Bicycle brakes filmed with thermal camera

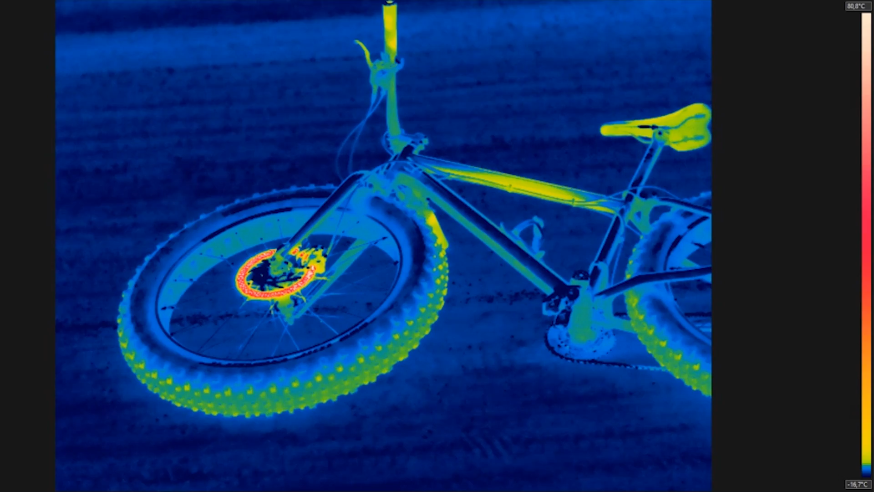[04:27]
dataa käyttämällä FLIR-touluja ja minun ympäristöä 90 gradiaus Celcius, joten se oli järjestämällä huomattavaa, mutta se on myös pienempi määrä, joka tarvittaa alltaan energiaa, joten minun mielestä se on tärkeää ja sinä voit myös tehdä eri asioita näitä FLIR-touluja, joten vain tarvita vähän temperatuuria,